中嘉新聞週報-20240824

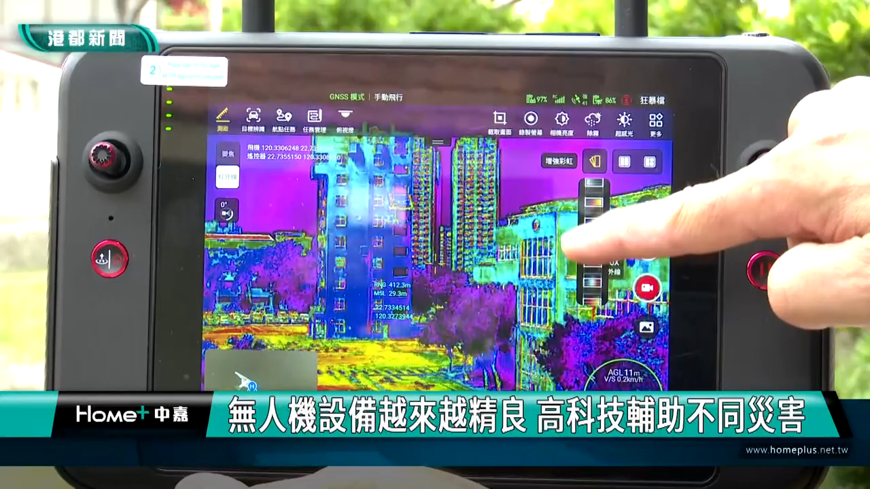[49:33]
功能只要人體可以發出體溫的那我們可以針對熱點或熱區甚
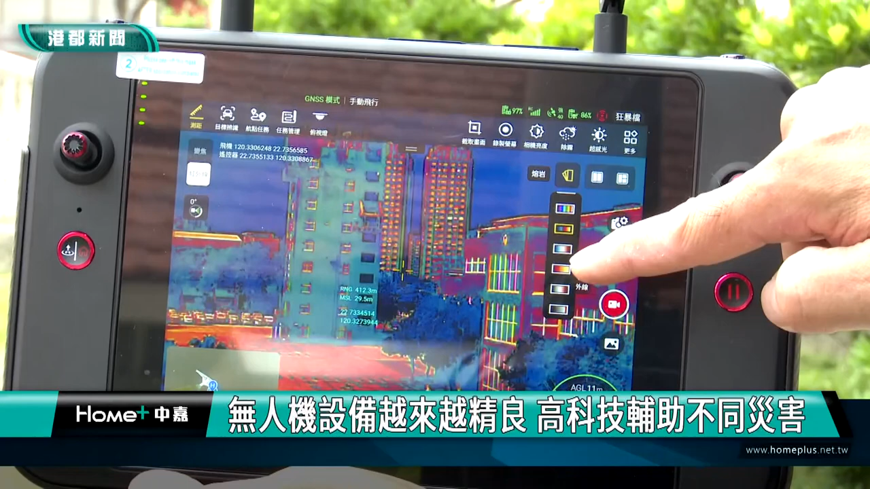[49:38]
至於說災民身上已經可以辨識出災民之後馬上針對